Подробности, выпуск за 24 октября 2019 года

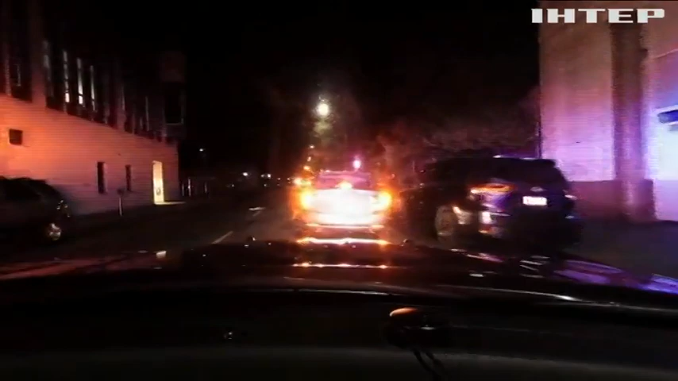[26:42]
Звичайне дорожнє патрулювання в Каліфорнії. Поведінка одного з водіїв на нічній трасі викликає підозру в офіцерів.
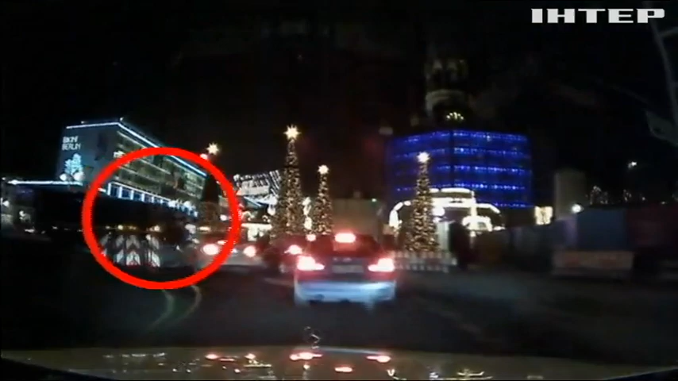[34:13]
Тунісець на вантажівці на великій швидкості в'їхав на різдвяний ярмарок Берліна і почав таранити торгові ядки.